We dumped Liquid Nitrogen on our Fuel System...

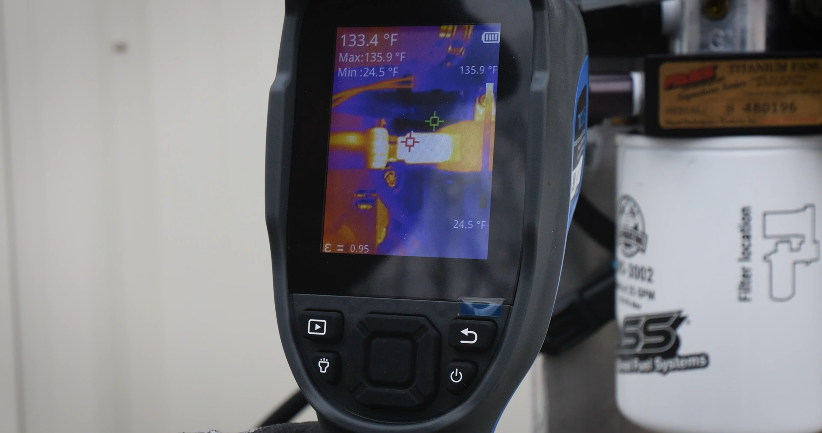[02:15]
On screen: spot 133.4°F, max 135.9°F, min 24.5°F, scale top 135.9°F, scale bottom 24.5°F
These are actually thermostatically controlled internally and will power off when your fuel reaches about 72 degrees.
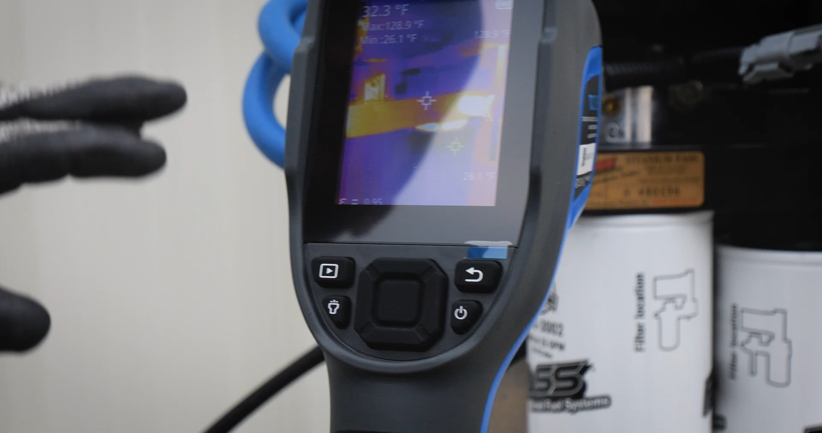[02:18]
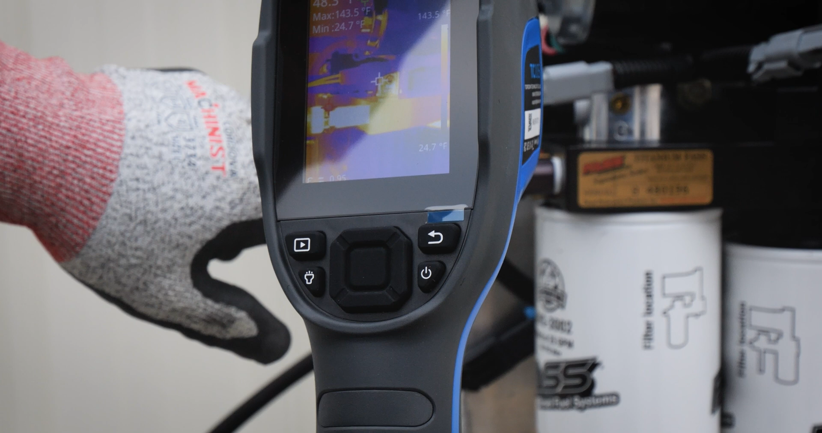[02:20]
On screen: max 143.5°F, min 24.7°F
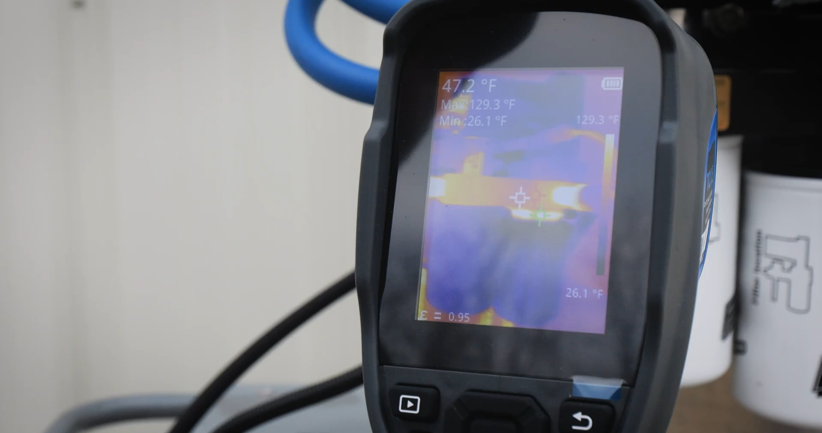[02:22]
On screen: spot 47.2°F, max 129.3°F, min 26.1°F, scale top 129.3°F, scale bottom 26.1°F
You can see the whole entire fast filter base starting to heat up there.